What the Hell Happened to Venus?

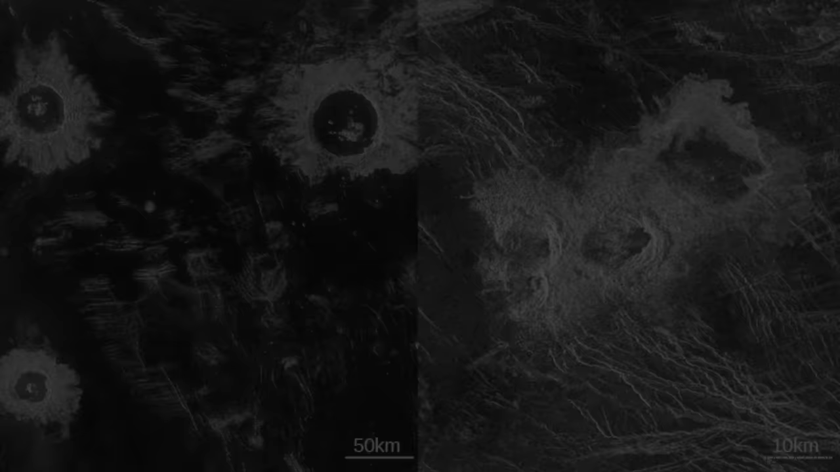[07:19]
These pancakes are about 25 kilometers across and 2 kilometers tall, with their domed shape implying the eruption of highly viscous lava,
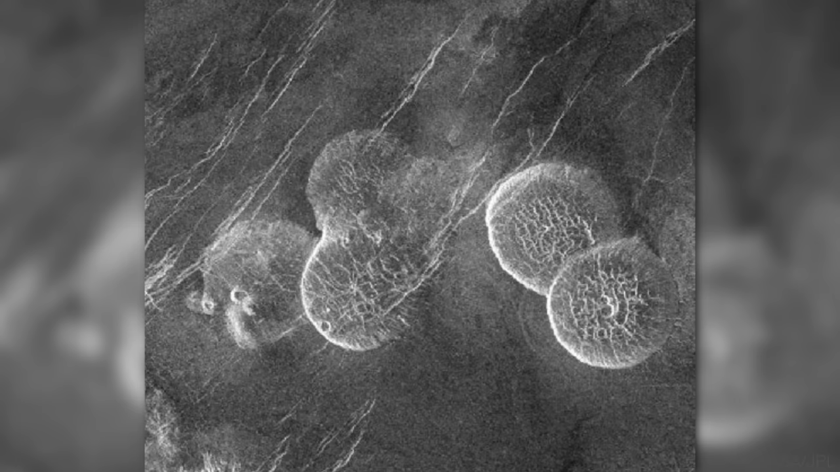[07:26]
almost like honey, that spread out evenly in all directions.